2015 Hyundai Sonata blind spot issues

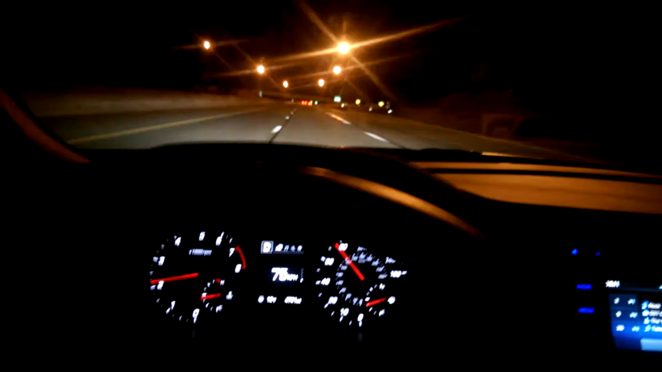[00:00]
2015 Hyundai Sonata I have a phantom blind spot monitoring issue as you can see the blind spot monitor is turned on you can see
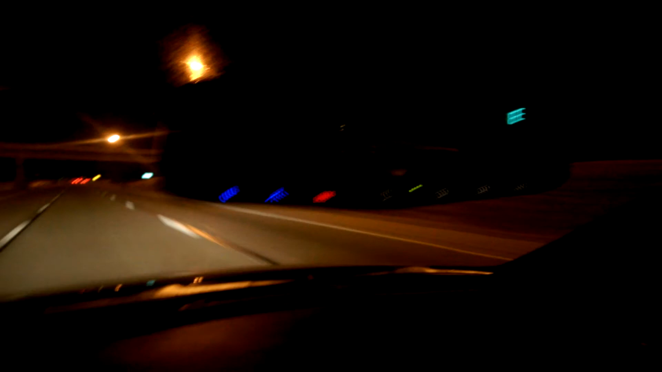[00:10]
nobody in this mirror beside me nobody in that mirror beside me but when I get to this particular part on this part of the interstate you see that but there's nobody beside me until now